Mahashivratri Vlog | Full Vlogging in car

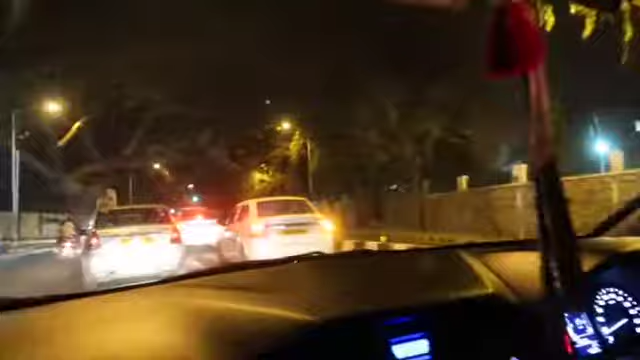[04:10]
पर ट्रैफिक तो यहाँ पे भी है, बट इतनी ही नहीं है, मूविंग ट्रैफिक है।